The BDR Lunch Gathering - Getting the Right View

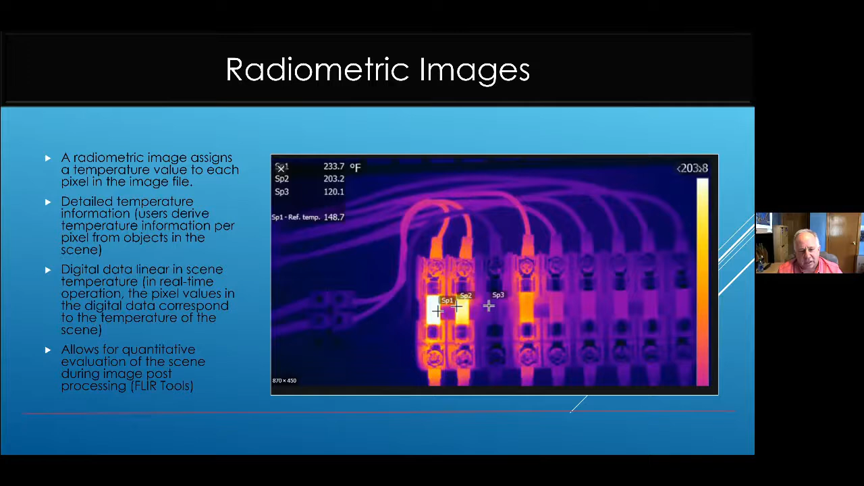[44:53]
have the metadata attached to the file so that you can go back and look at any of this stuff and manipulate it any way you want. Natively, these images are black and white, but you can assign color palettes to them. And I think I've got a slide on that coming up to show some of the flexibility in the post-processing.
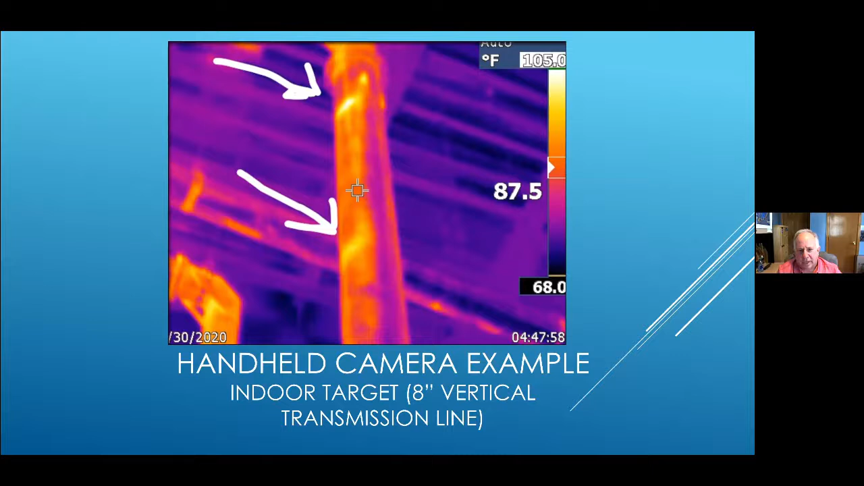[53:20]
On screen: scale top 105.0°F, scale bottom 68.0°F
Here, we can enter the emissivity values and get actual numbers for temperatures. And again, we talked about the best times to shoot.
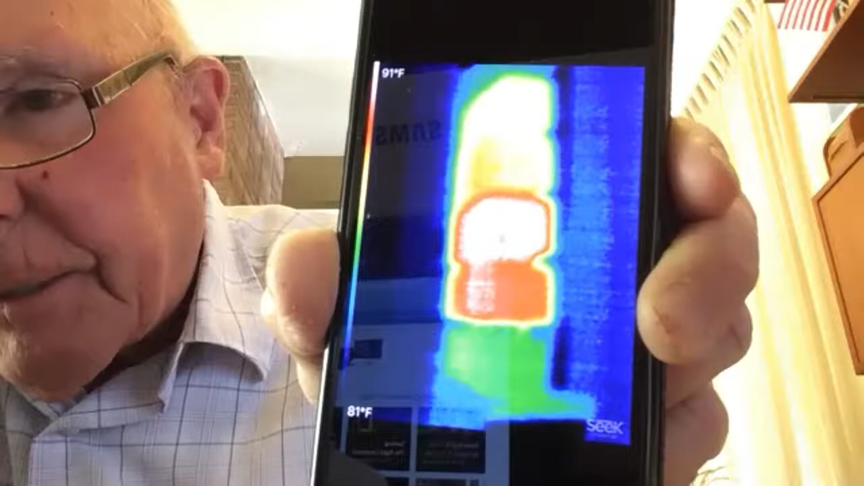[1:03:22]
On screen: scale top 91°F, scale bottom 81°F
and also the air conditioner had a premature compressor failure. So I talked to the electrician, and we decided to rewire things and put in a transformer so that we gave the air conditioner 240 volts, and wired it on a separate bigger circuit breaker. Got this because it had this caused a fire in this particular panel.
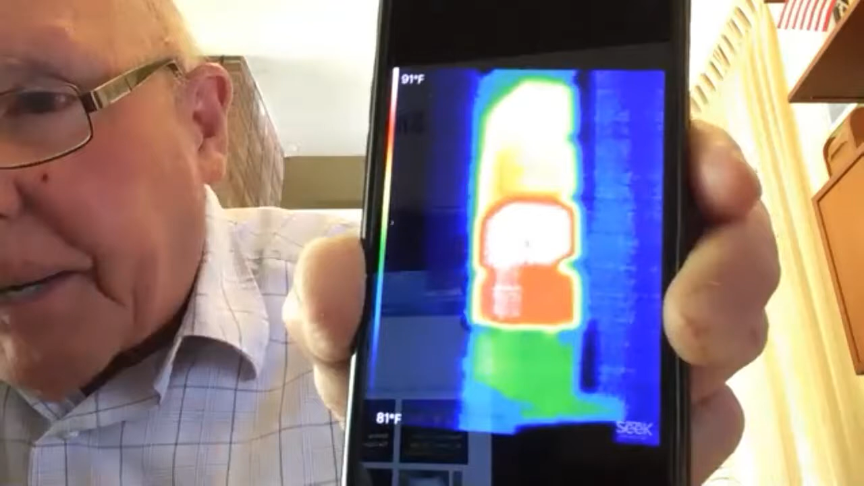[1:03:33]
On screen: scale top 91°F, scale bottom 81°F
It would have taken two stations off the air. So we rewired all that and got rid of this hotspot here.